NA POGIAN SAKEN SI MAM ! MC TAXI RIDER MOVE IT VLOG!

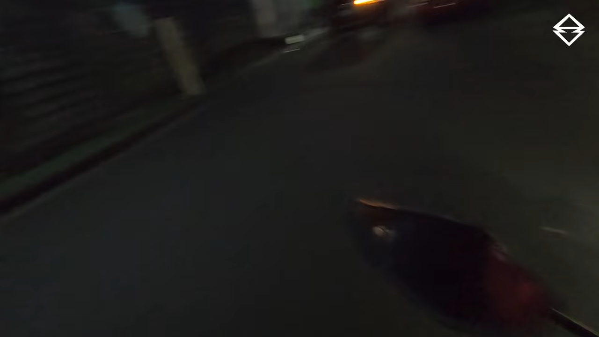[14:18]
Yun guys, dito tayo sa Mandaluyong, may sinusundan tayo.
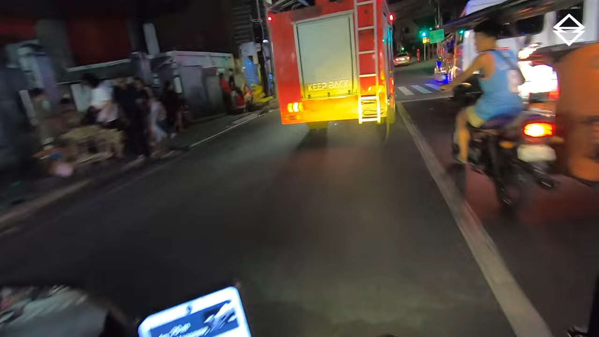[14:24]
Ito power, ano ba ito? Fire truck.
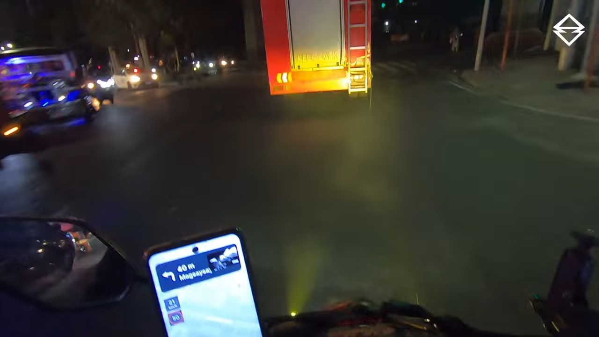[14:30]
Yun, na tayo dito. Let's go. Yun guys, may tingnan nyo yung nasa harapan ko, isang malupit na biyahero.
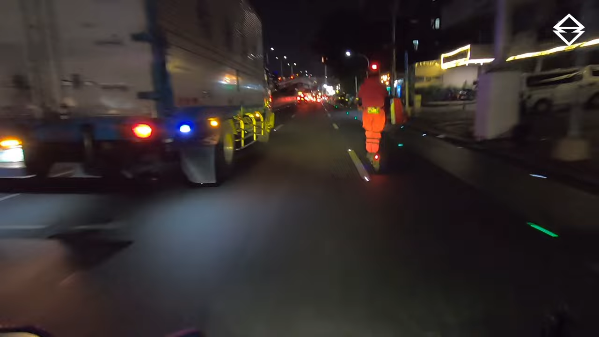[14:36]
Ngayon gamit niya scooter.
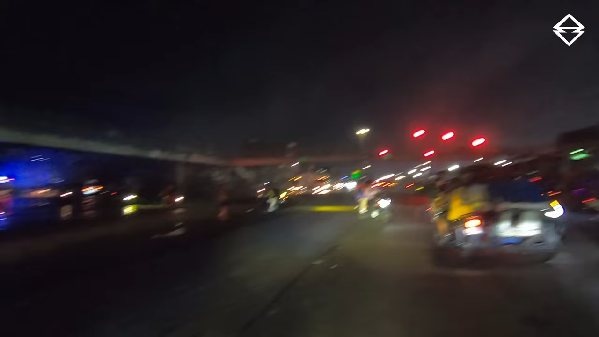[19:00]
Ayun o. Sunog sa tondo, kapulong.